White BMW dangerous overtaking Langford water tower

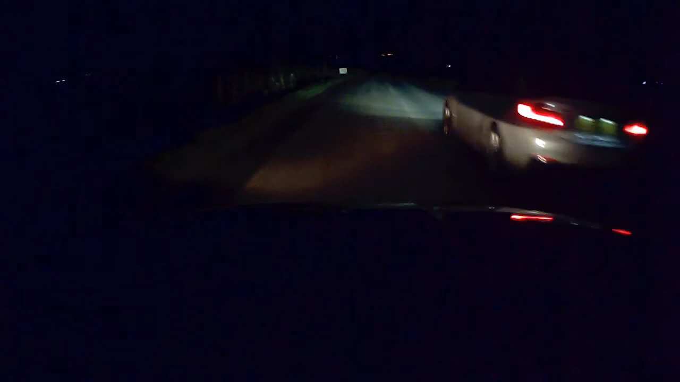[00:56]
I can't see him Fuck you, look at me You